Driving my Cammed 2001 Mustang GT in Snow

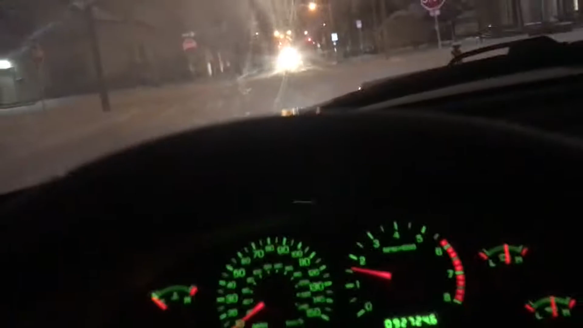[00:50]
defroster for the windshield because I cannot really see anything okay all right all right oh I'm fish telling it's really not bad
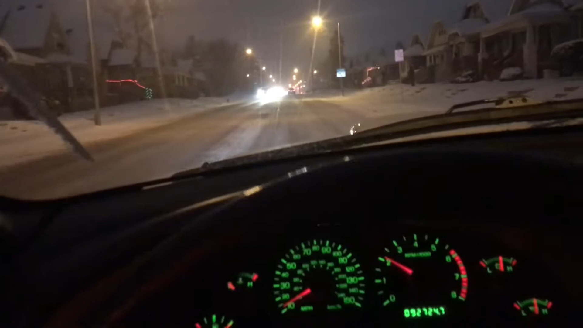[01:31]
well I can barely get traction let's try second gear that should help more I also got a spec
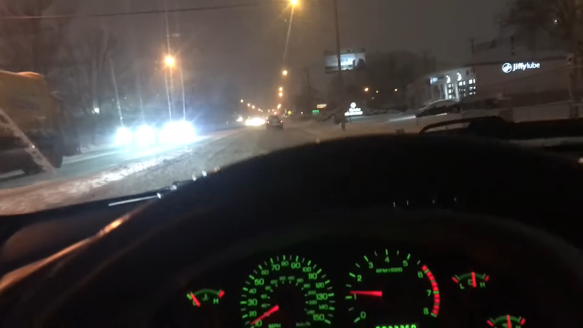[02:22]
wow I think my tire pressure is like 28 and there's a car behind me on my ass like dude I'm in the Mustang what do you expect let's try third gear I feel more safer in third gear all right I'm probably gonna stop recording soon because this is getting pretty dangerous it's just the
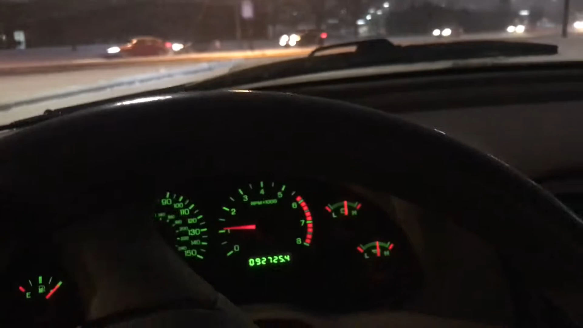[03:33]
all right got traffic up ahead let's make a left turn yeah this is pretty dangerous but it's manageable so there you have it let me drive to work safely those are from Milwaukee this is Miller Parkway baby it's better to take the main streets